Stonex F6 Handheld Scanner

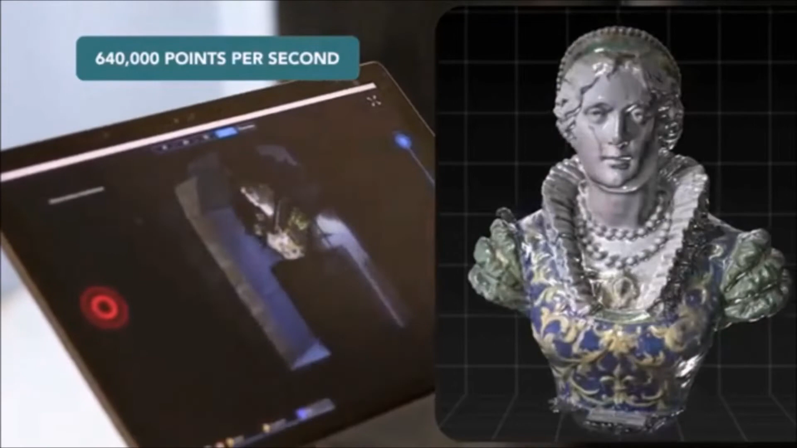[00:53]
capture detailed objects and hard-to-reach areas
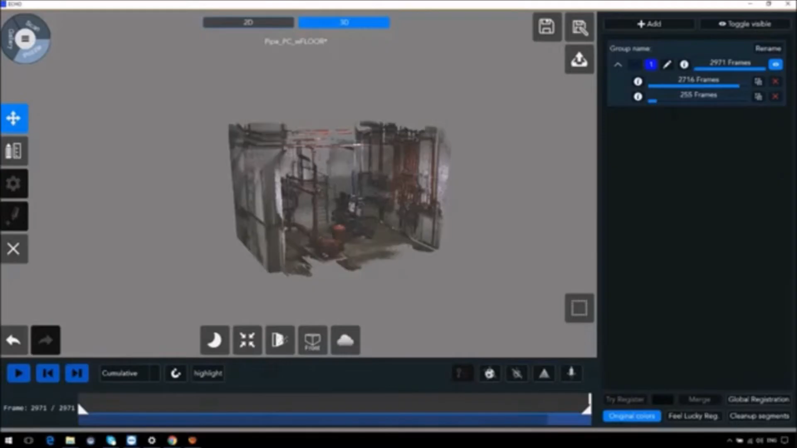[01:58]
mantis visions exclusive software provides powerful